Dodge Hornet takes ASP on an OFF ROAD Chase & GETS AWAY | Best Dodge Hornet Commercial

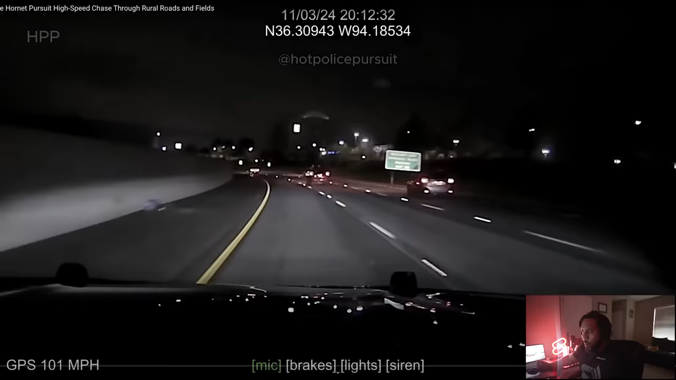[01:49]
The cop is doing 101. There's the Hornet right there. So clearly the Hornet is speeding. But he hasn't lit him up yet. Yep. So as soon as the Hornet put the signal on, that's when he got lit up. It's a chase now.